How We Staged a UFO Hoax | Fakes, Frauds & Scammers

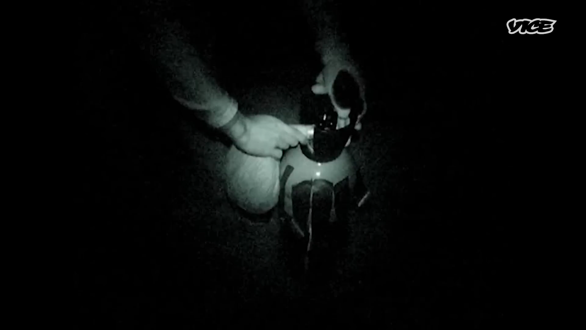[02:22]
But it's a lot when you're carrying that into the woods, along with helium tanks that were literally four and a half feet, five feet tall. As we're tying those flares to that fishing line, your heart's racing. We let the balloons go in 15-second increments.
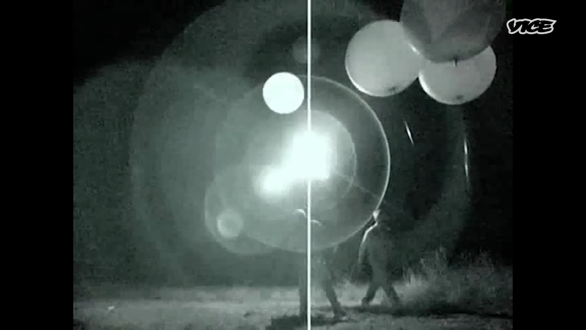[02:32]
And it was beautiful. We started filming it right away to capture eyewitness footage,
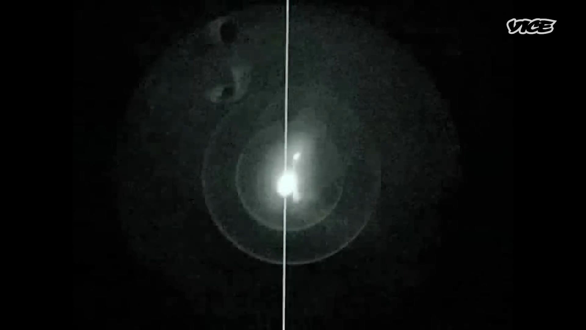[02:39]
but also just to see what it looked like. We hadn't done any tests, so this was the first time we saw it.
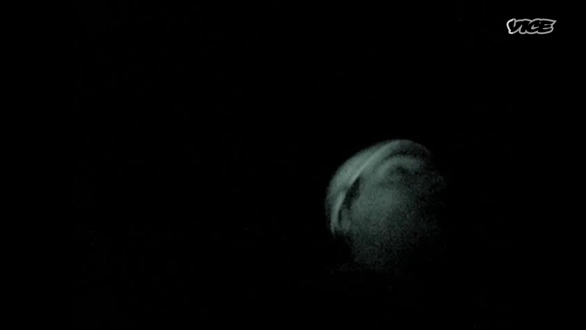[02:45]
We're about to fill up the first balloon. Here's the balloon.
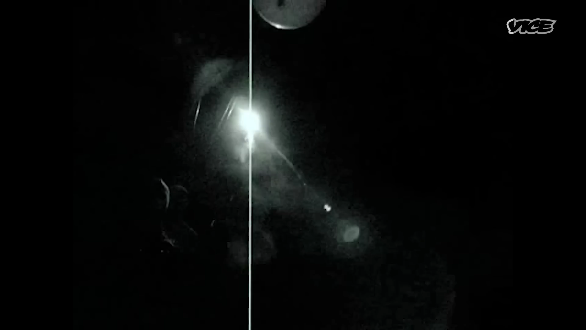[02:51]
Fire in the sky. And then followed them, just to kind of track them, see how long they lasted.